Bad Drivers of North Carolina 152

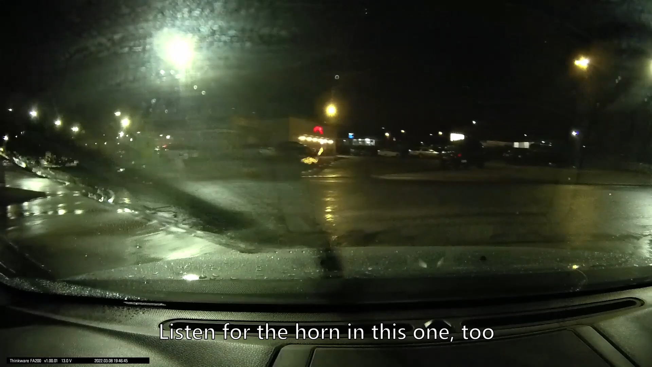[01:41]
What the fuck are you all doing in this lane?